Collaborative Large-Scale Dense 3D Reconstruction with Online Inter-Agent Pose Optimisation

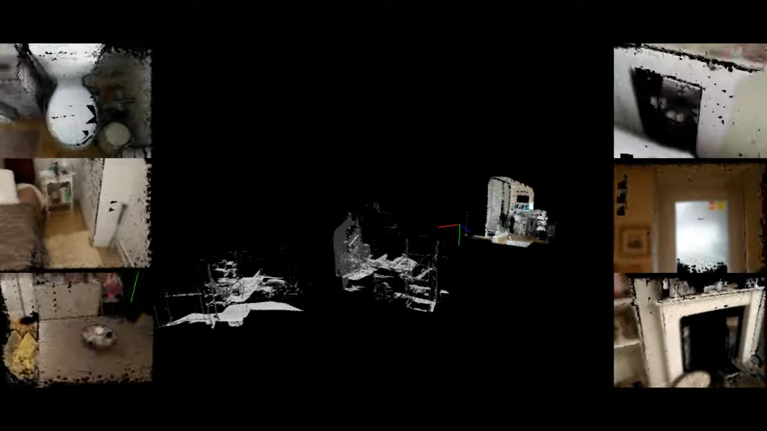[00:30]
Initially, one or more users reconstruct the six overlapping parts of the house using consumer-grade augmented reality smartphones . The images from each smartphone are transferred to the server and reconstructed alongside each other to make a subscene soup .
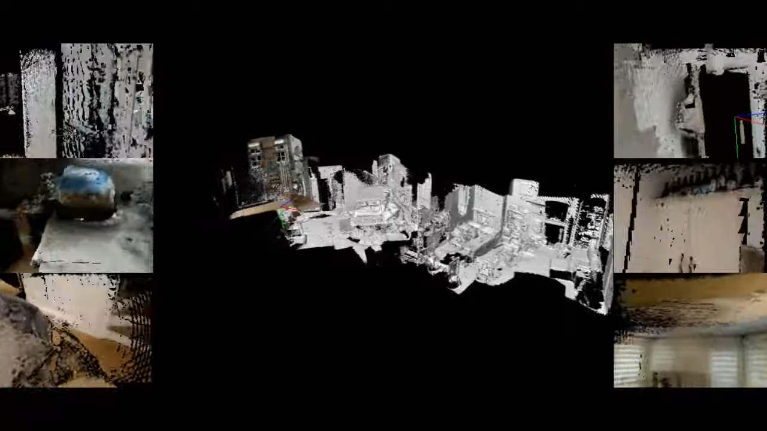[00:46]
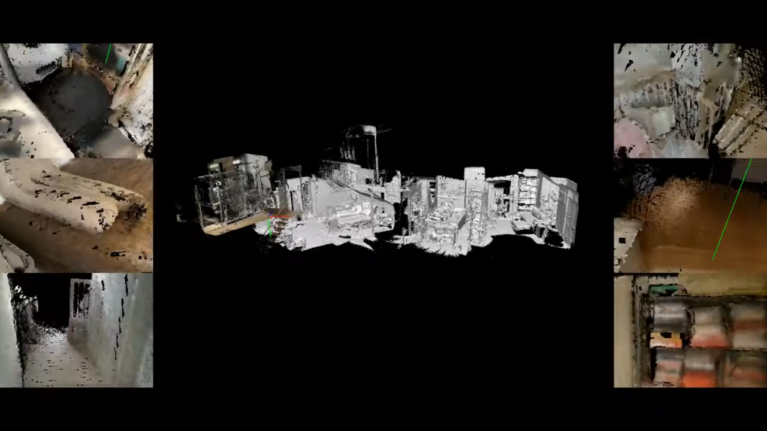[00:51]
Once all of the house parts have been reconstructed,
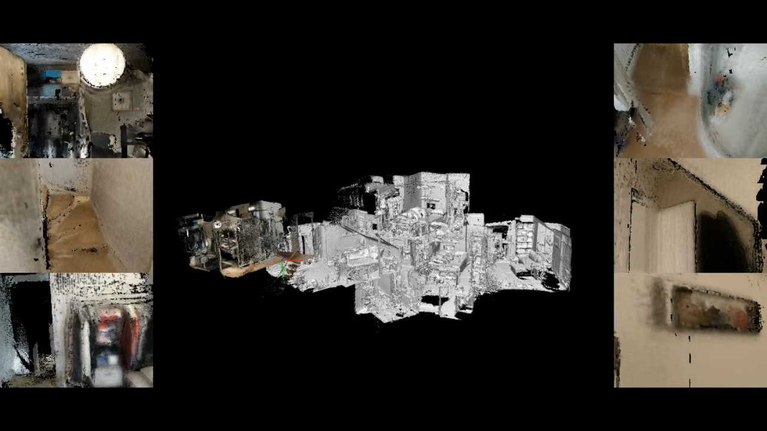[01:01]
our interagent relocalization and postgraph optimization process stitches them together to form the final house.
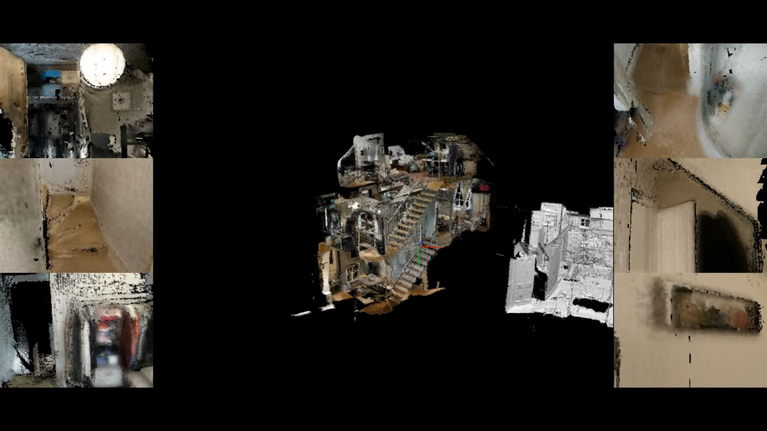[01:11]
With multiple users reconstructing the different parts of the house in parallel, this process allows us to reconstruct a globally consistent model of the entire house in under half an hour.